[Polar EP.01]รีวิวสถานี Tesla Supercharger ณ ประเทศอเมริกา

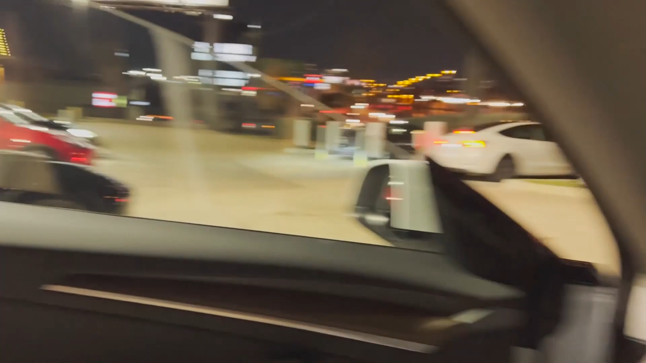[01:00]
ง 80% ละดังนั้นเนี่ยกำลังไฟก็ได้ประมาณนี้ครับจะเห็นได้ว่ามีรถยนต์ไฟฟ้า Tesla จอดอยู่ประ